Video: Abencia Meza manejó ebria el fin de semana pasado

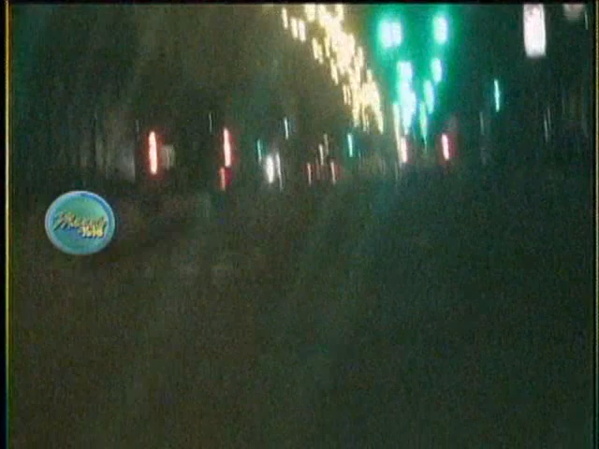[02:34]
Dios nos libre, pero en este estado es capaz incluso de meterse en contra en plena avenida Bancay.